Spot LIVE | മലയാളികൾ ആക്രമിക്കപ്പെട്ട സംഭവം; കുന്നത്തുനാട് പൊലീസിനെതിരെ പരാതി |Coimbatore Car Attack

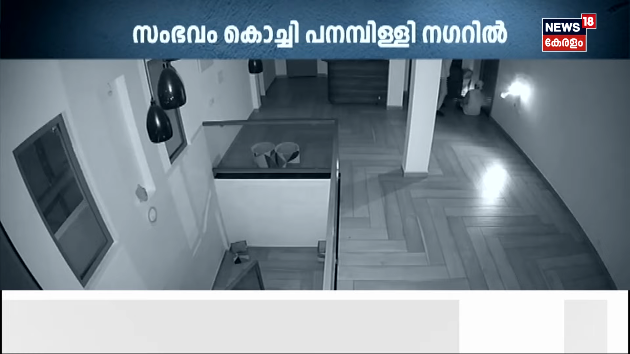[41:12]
നവമി ദിനേശാണ് വിവരങ്ങൾ നൽകിയത്. കൊച്ചി പനമ്പളി നഗറിലാണ് രാത്രിയിൽ വീട്ടിൽ മോഷണം നടന്നത്.
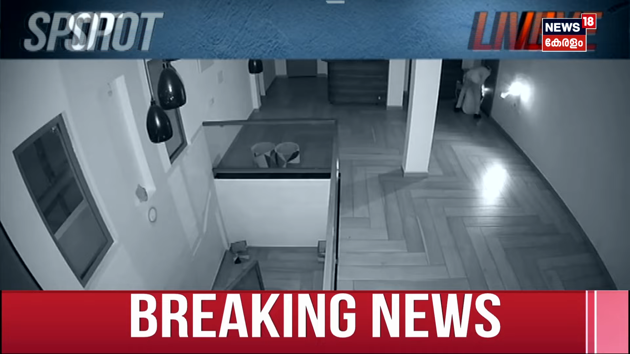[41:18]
രണ്ട് ഇതര സംസ്ഥാനക്കാരാണ് മോഷണത്തിന് പിന്നിലെന്ന് ദൃശ്യങ്ങളിൽ നിന്നും വ്യക്തമായിട്ടുണ്ട്.